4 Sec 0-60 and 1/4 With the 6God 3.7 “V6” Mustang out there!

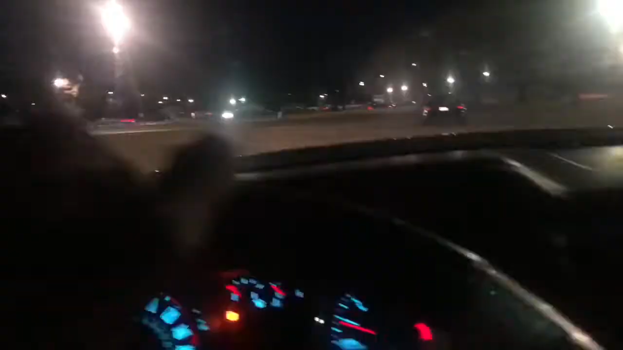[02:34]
Well, there's literally 18s everywhere. There's a GTR over there, 18 over there, cam truck right there. I mean, it's a good night. You know, it's pretty damn cool. I gotta say that. Look, another Mustang.